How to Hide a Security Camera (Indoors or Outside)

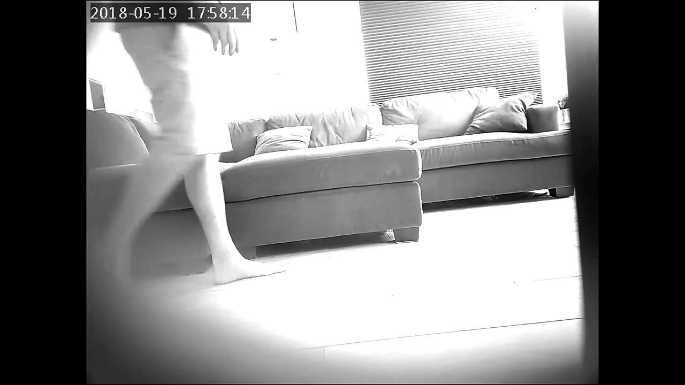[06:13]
The mini cam's display works pretty well. It's very responsive. I mean, the live feed is almost maybe like a half second or a second delay, not too long at all.